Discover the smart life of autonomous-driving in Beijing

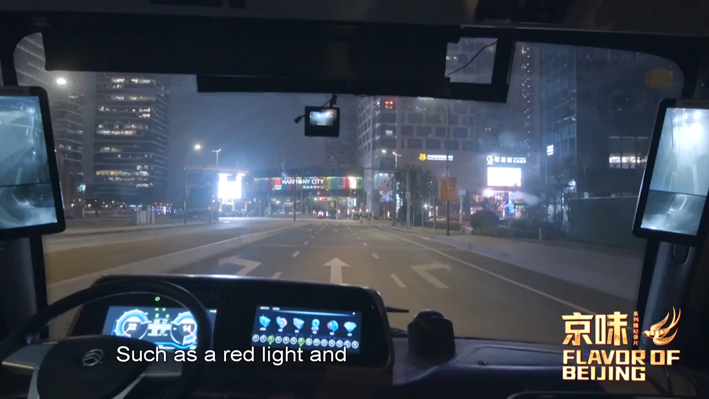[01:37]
就可以实时地显示出红绿灯还剩多少秒红灯还剩多少秒黄灯还剩多少秒这些关键的信息